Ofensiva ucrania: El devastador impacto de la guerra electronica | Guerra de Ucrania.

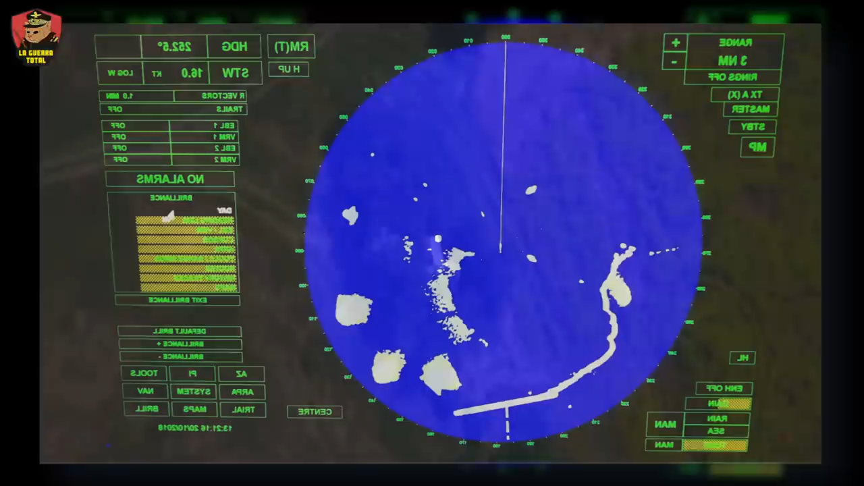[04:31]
Su forma de actuar es creando una potente interferencia en las frecuencias de radar y satélites, provocando que estos no puedan detectar sus objetivos,